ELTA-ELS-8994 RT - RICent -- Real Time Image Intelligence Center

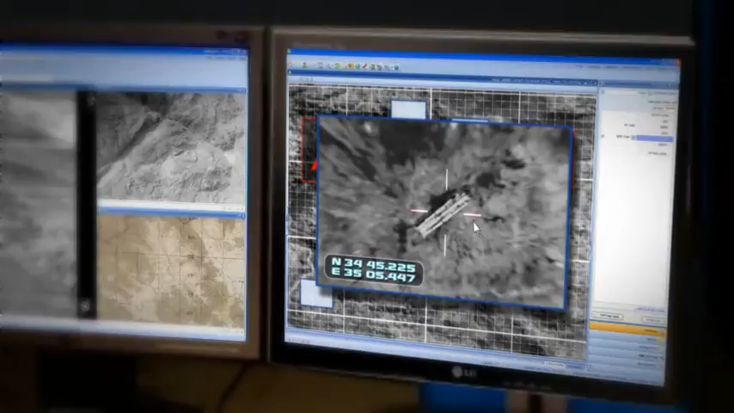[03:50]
The RECENT allows fast updated imagery and target information distribution, and dramatically shortens the reaction time.
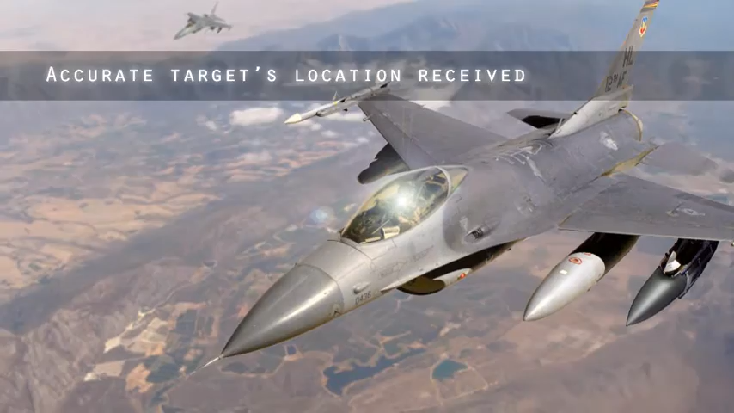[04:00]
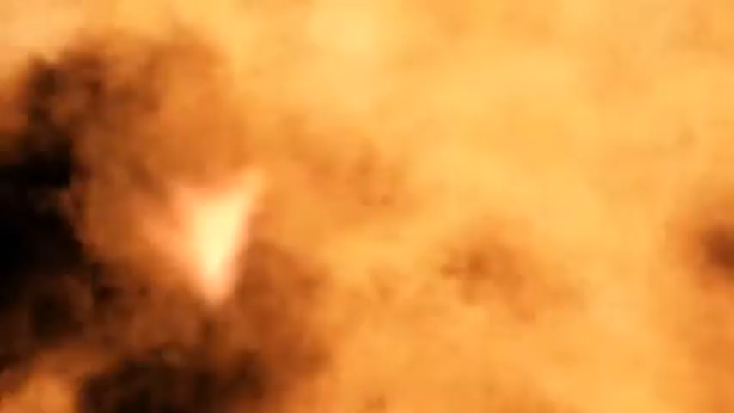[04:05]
The RECENT constantly collects information from the battlefield, allowing real-time BDA and monitoring each target's lifecycle from detection to hit.
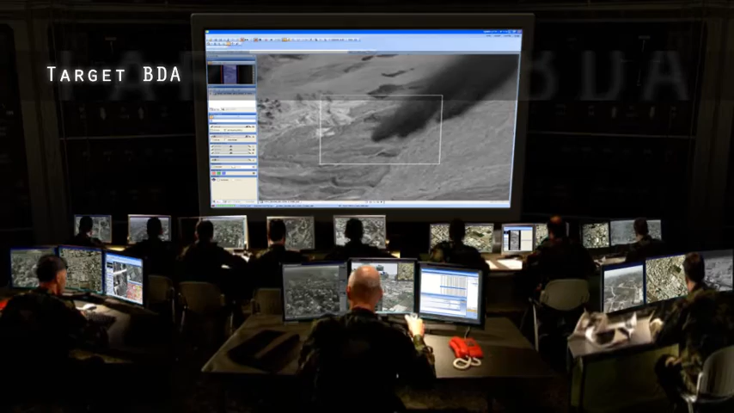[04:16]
The RECENT allows maximum utilization of the ever-growing number of sensors and systems, and maintains a unified archive of the intelligence data.